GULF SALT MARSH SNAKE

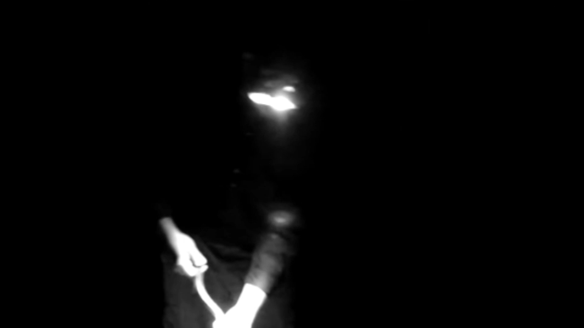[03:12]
if I wanted any quality video I had to use night vision but of course I caught a few clips of it without night